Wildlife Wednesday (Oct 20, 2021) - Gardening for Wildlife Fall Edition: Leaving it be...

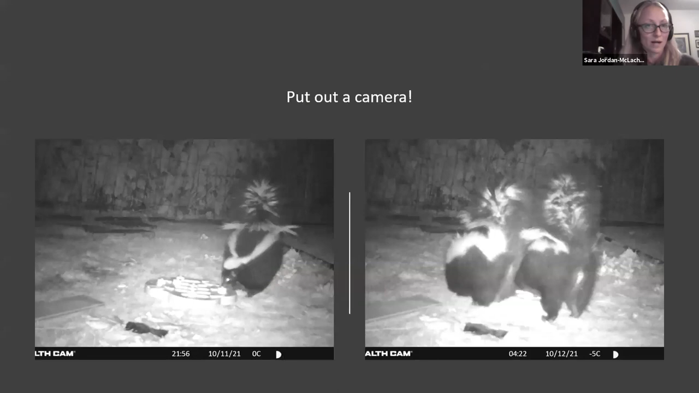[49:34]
Well, you can put out a camera. So this is actually part of another study with CMSRT where we're doing a roaming cat study where we have cameras in yards. And I thought it would be fun to also set up this puzzle that I got from my dog, which basically involves two step process for the dog to get treats. And so we went away for the weekend and I left this puzzle in front of the camera thinking that the magpies or the Blue Jay would figure it out.
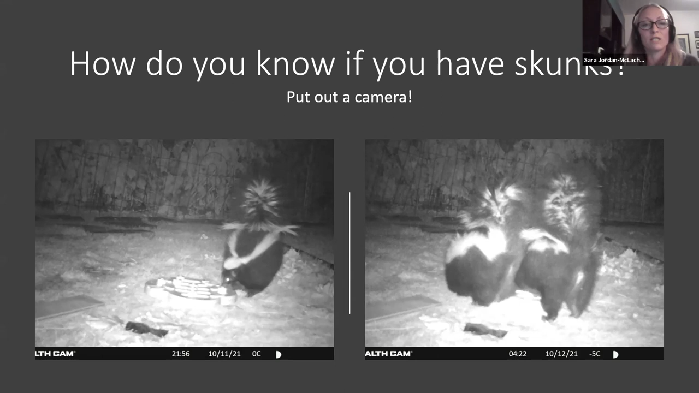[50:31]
But then Skunk showed up and I watched Skunky eat some peanuts on camera and then Skunky went away and brought back a friend. So it turns out we actually have two skunks in our yard and they don't cause any problems to me. We do know where they dem. It's not in our yard, but we're okay with them being in the neighborhood and nobody else around us seems to have an issue either. So they're good, good backyard backyard friends if you can get them.